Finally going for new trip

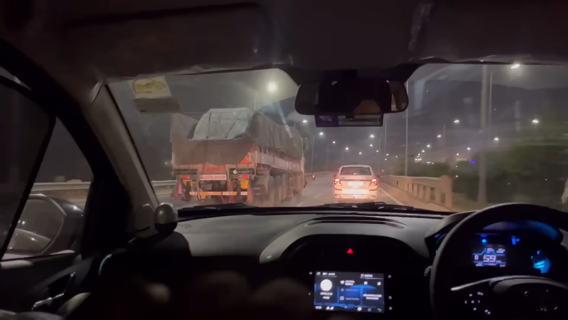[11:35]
रोड खाली हो चुगी आप गाड़ी दौड रही है जेनुवेनली देख रहो 60 की स्पीड पे है अच्छी खासी खुली-खुली रोड देखे दिल को छो रहा है बाई पीछे-पीछे सारा जानता
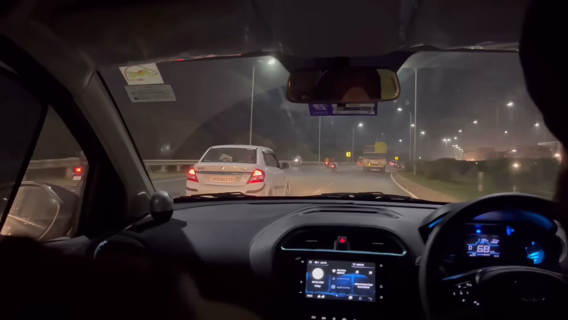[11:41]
है आगे सारी रोड कुली हुई है और यह लगबाग सिर्फ